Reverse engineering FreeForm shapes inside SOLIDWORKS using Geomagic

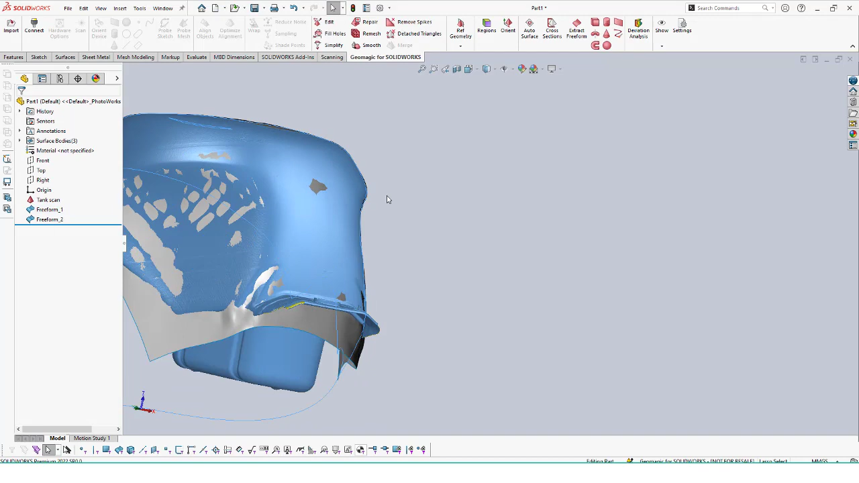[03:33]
We can hide our mesh and see that this surface does a pretty good job at representing our tank's outer shell.
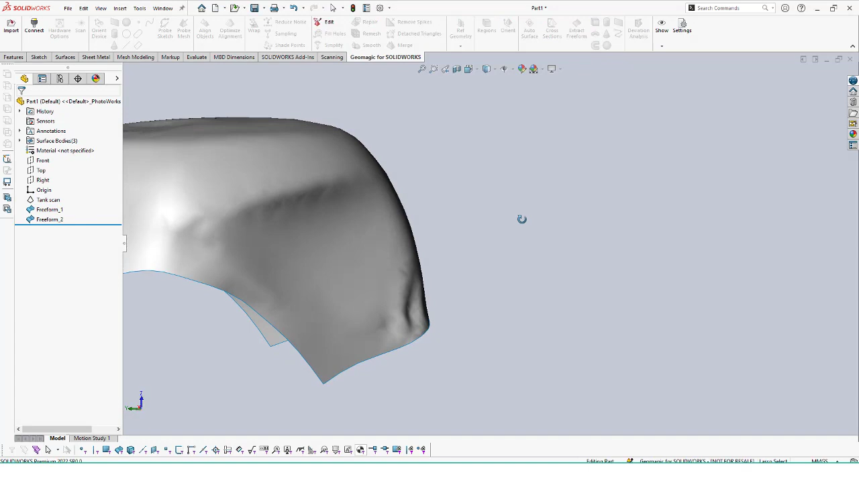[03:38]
While the surface does look well, it doesn't end exactly where we want. It seems to be extruding further past the tank than where it's been cut.
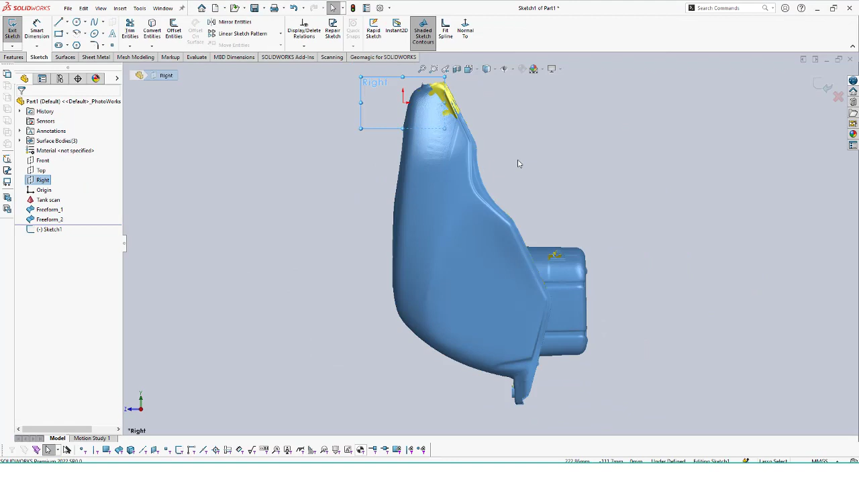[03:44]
We can begin adding in some prismatic features to trim away this freeform surface to better match the tank's actual bottom face.
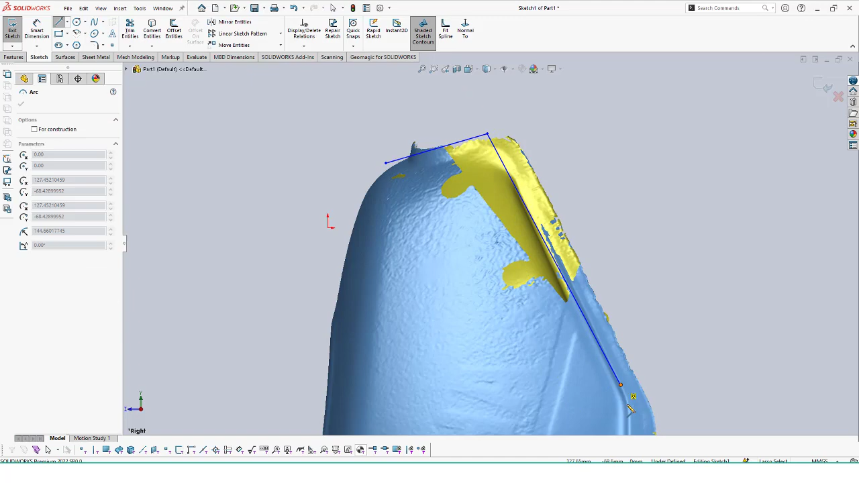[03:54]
Since this part is aligned to a global coordinate system, we will use one of our planes to create a sketch feature that follows the underside of the tank. With the mesh shown, we can use it as a reference to ensure that our sketch feature properly matches up to the actual part.
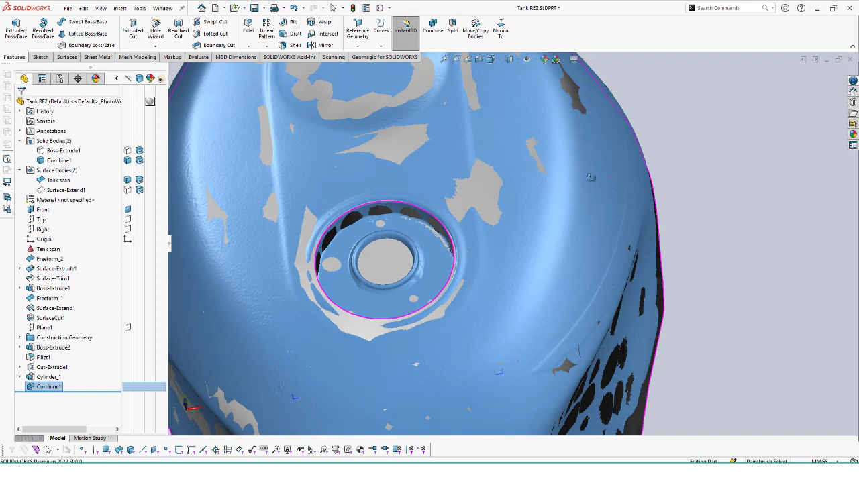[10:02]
If we, however, had our solid body shown while extracting out the cylinder, you can see we have a new option enabled to allow us to cut our results.
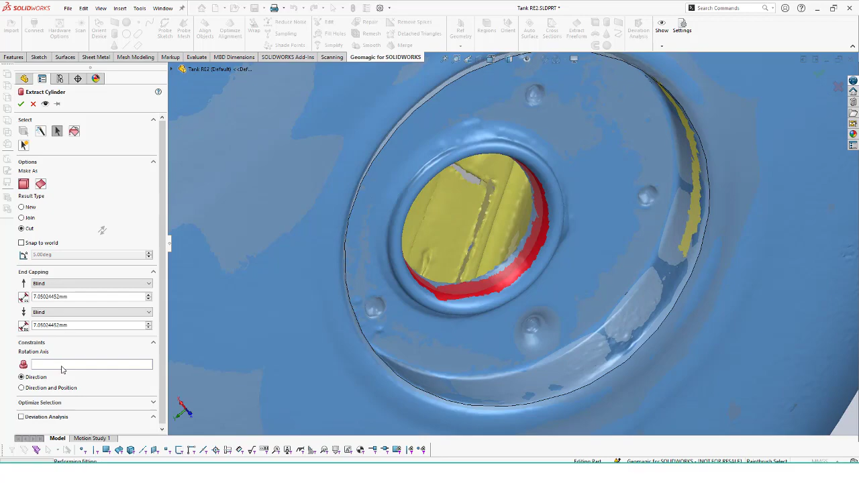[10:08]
So we don't have to use the Boolean commands, it will just create a single extrude cut for our second cylinder.